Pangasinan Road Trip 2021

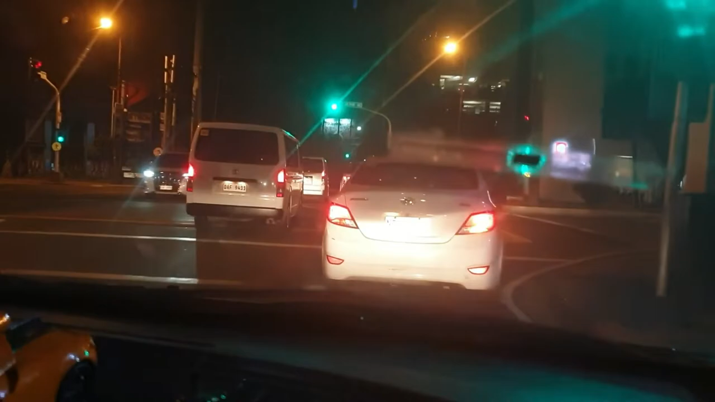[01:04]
Instead of taking Ross Boulevard to Manila, to Balintawak, to NLEX, we drove in Buendia instead, to EDSA, to Balintawak, to NLEX.
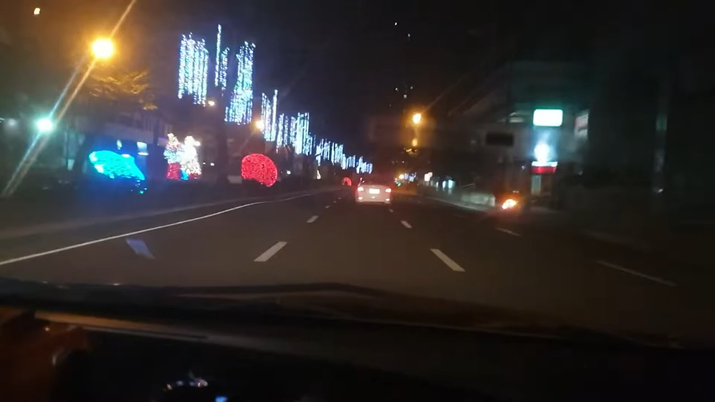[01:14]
Because of the heavy traffic in Manila since it is the feast day of Black Nazarene in Quiapo. And as you can see, there is basically a lot of beautiful Christmas lights that is still on because it is still dark. And of course, you will see some vehicles together with us.
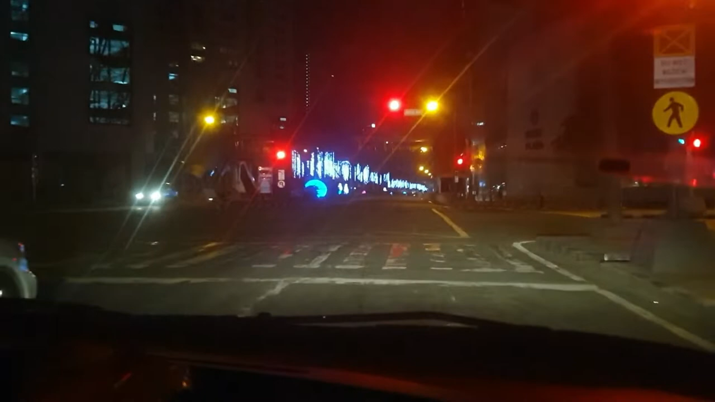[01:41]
Now, it is a stop light. We stop because the signal is red. So, we are going to wait here.
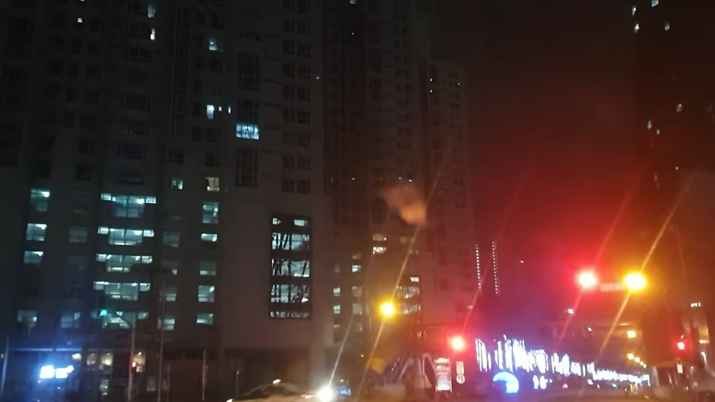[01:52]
We are here in Buendia.
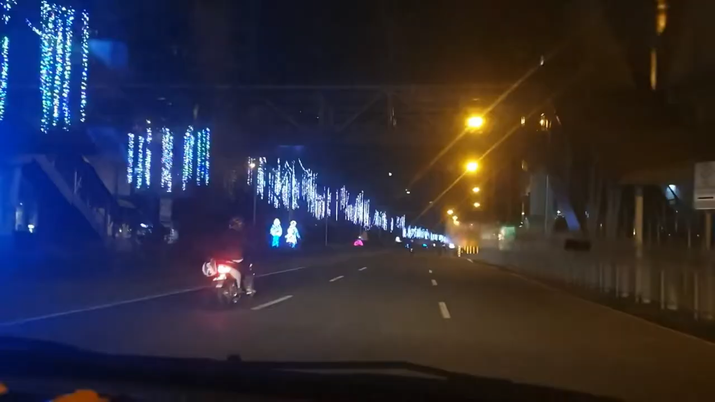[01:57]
And here we go.
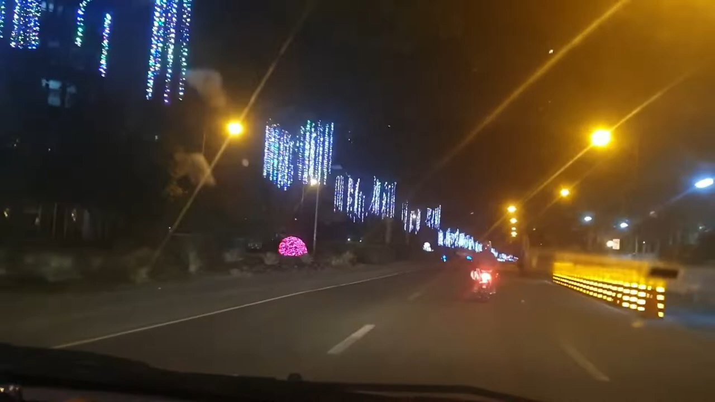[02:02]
As you can see, the beautiful lights in the street of Buendia, also known as Hilpuyat Avenue now. Okay. As you can see, there is no car in front of us because it is only 4 a.m. in the morning. So, I mean, 4 in the morning. And still, there were some. Yeah, you see the motorcycle and
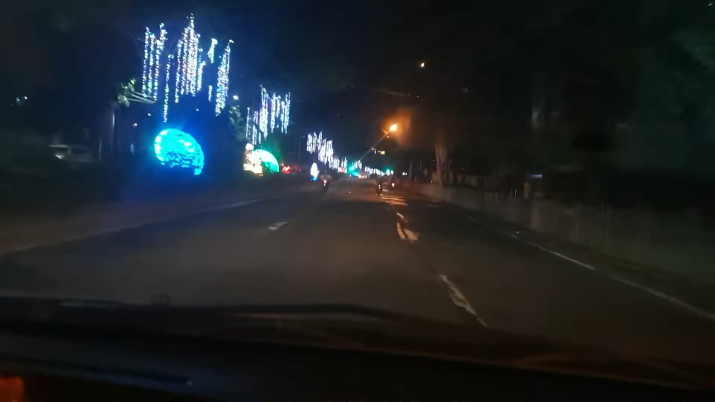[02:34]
the different lights in the island of Buendia.
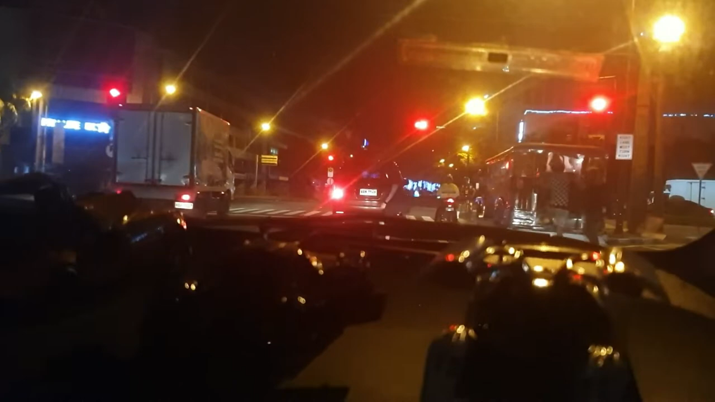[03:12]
And basically, you see some jeepney, sedan, truck in front of us.
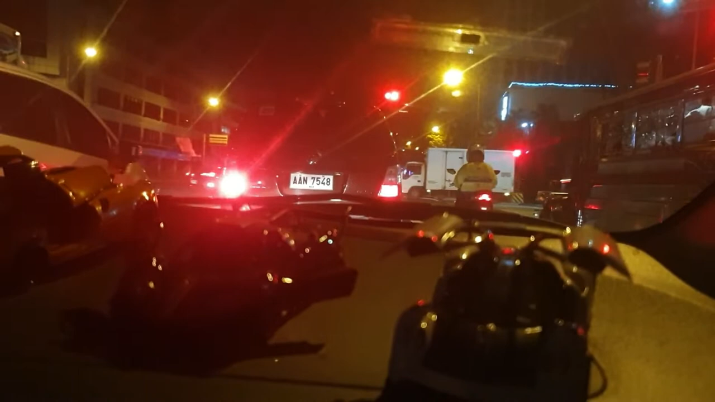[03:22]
This is basically the busiest street or alley in Buendia, where you will see a lot of cars and motor vehicles. And we are on the go. We are basically on the path of going to EDSA. So again, stop light.
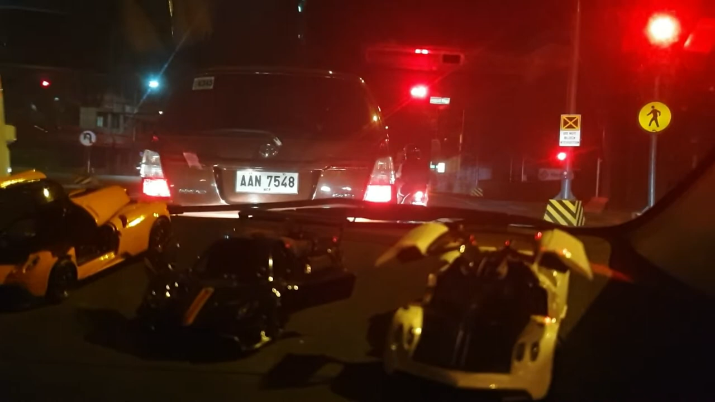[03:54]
We need to stop because of the red signal.
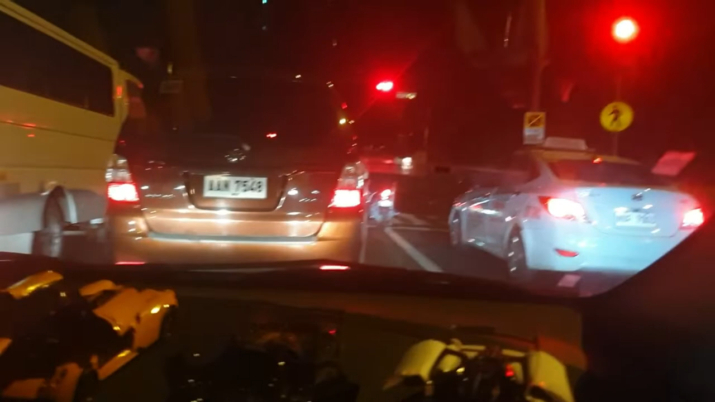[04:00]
And
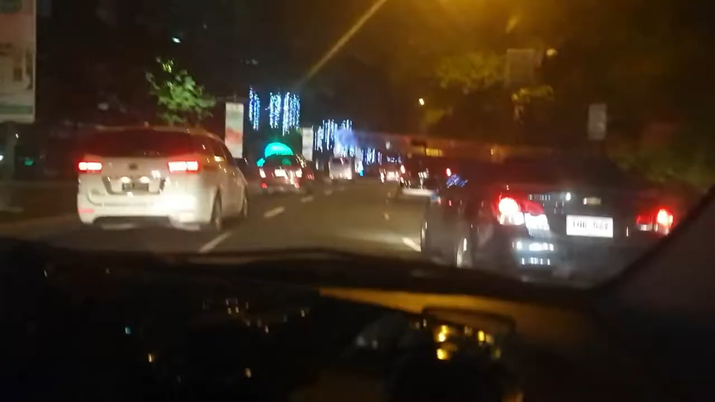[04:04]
again, you will see some beautiful lights.
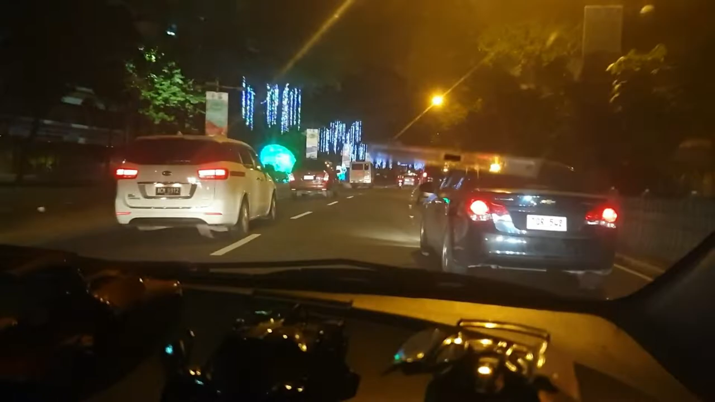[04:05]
Now you see cars in front of us because
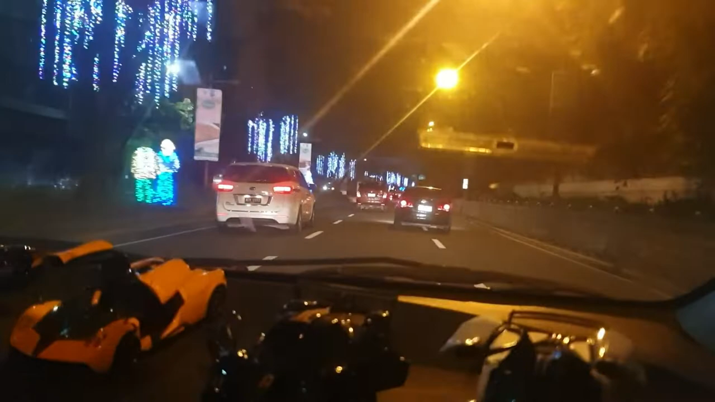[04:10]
it is basically a shortcut from Buendia to EDSA.
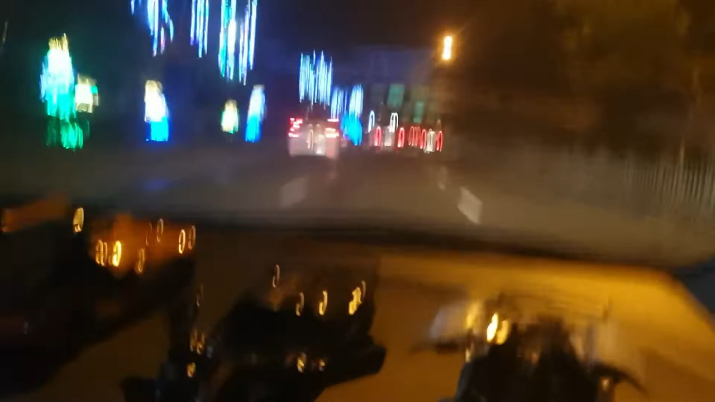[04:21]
And we are about to turn left and apply over. We will be going to Cubao side.
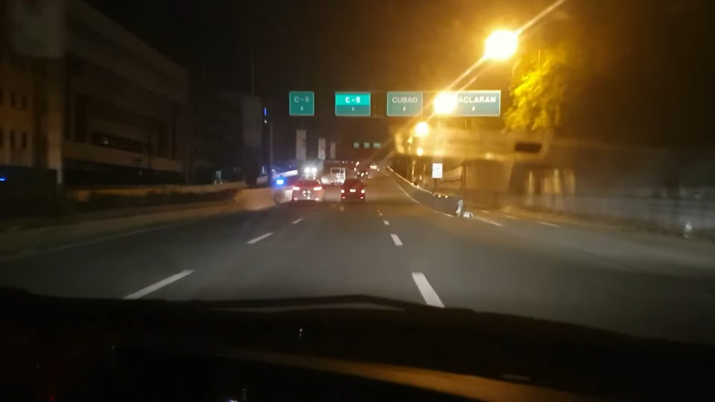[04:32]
Not the C5 side or Baclaran, it is Cubao side. So we are now approaching the flyover, as you can see. And I'm not really sure if it is, you know, traffic or not, but let's see. It is basically 5 in the morning.
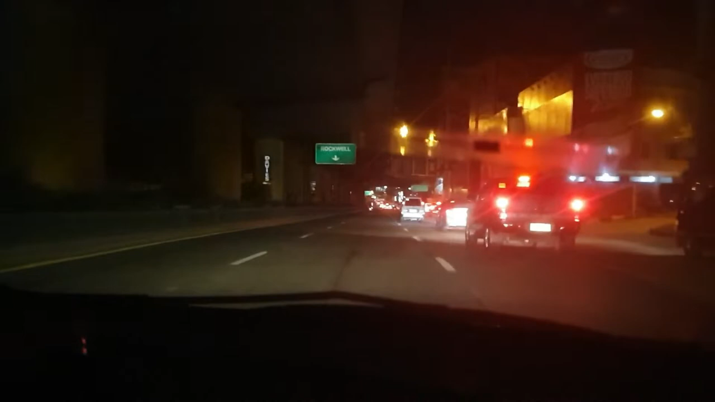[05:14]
highway in Metro Manila. And I guess it is not traffic because we are still on the move. Okay. Yeah, there's a lot of cars, but you know, compared before, we tend to stop here.
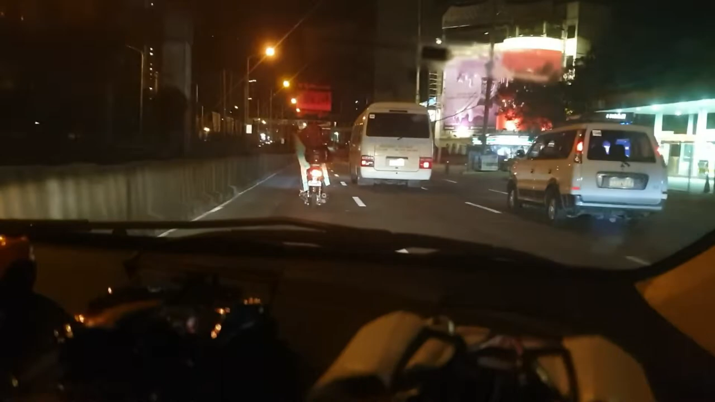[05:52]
and buses and also motorcycle as well. But as you can see,
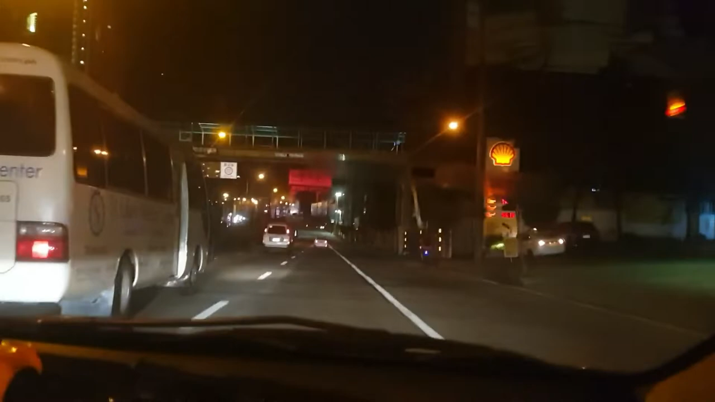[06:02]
it is clear. So we are basically, you know, moving faster.
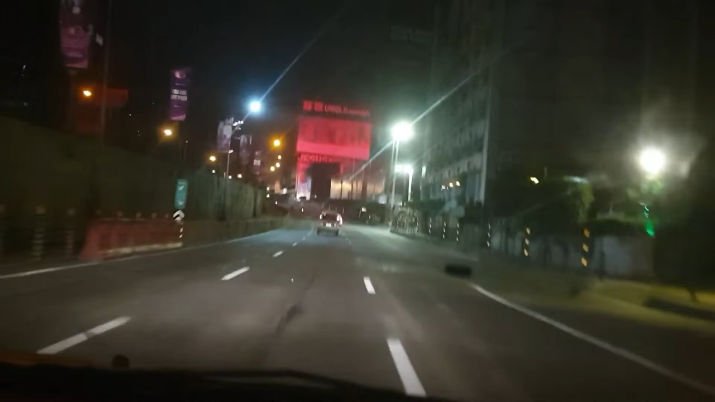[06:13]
And I really don't know what time we'll be able to arrive in Pampanga, because we are going to Pampanga first before we go to Pangasinan. And we are now approaching Guadalupe station, and
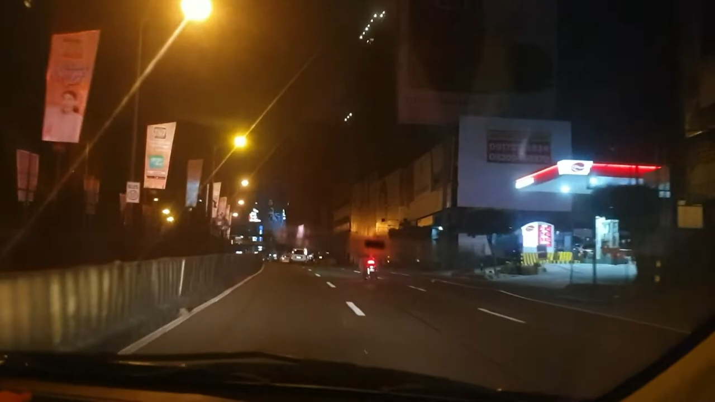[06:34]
yeah, as you all know, Guadalupe is one of the BCS as well stopovers in EDSA. But now you won't see any. This is the bridge in Guadalupe, as you can see the big screen in front of you. So yeah, we're approaching